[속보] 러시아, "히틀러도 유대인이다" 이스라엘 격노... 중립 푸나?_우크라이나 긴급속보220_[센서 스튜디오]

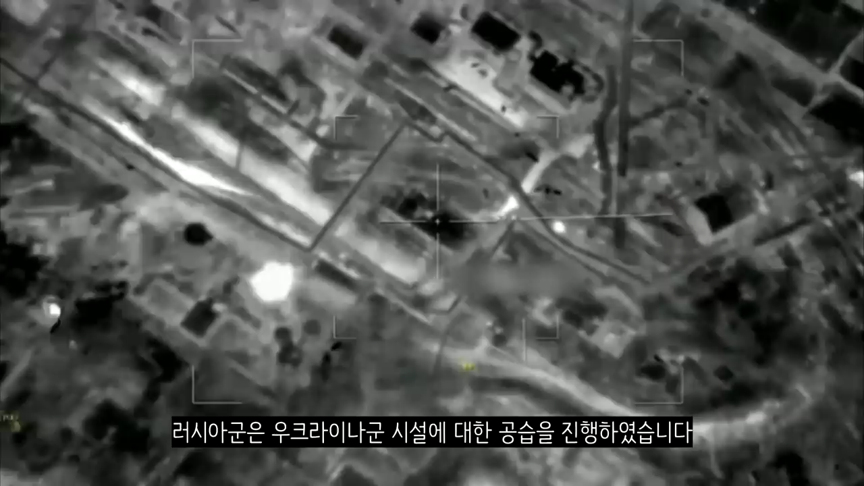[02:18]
러시아군의 이스칸데르 미사일입니다. 이스칸데르 미사일은 우크라이나군의 목표 시설을 타격했습니다. 이스칸데르 미사일의 발사 장면입니다.
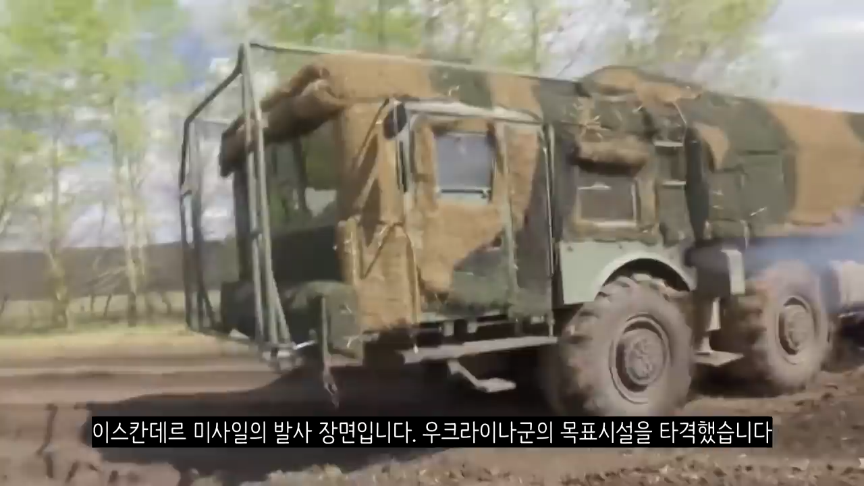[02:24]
우크라이나군의 목표 시설을 타격했습니다. 러시아 특수부대의 모습입니다. 야간 전투의 모습인데요. 러시아 특수부대는 APU 장비를 파괴시키는데 성공했습니다.
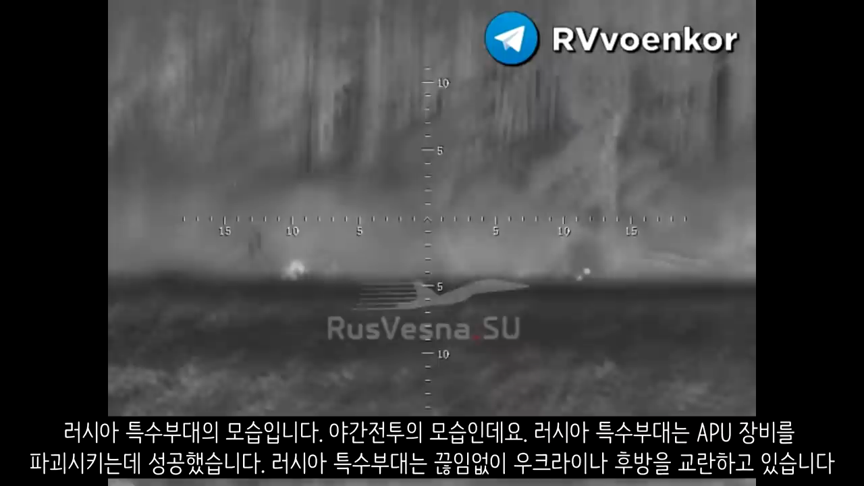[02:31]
러시아 특수부대는 끊임없이 우크라이나 후방을 교란하고 있습니다.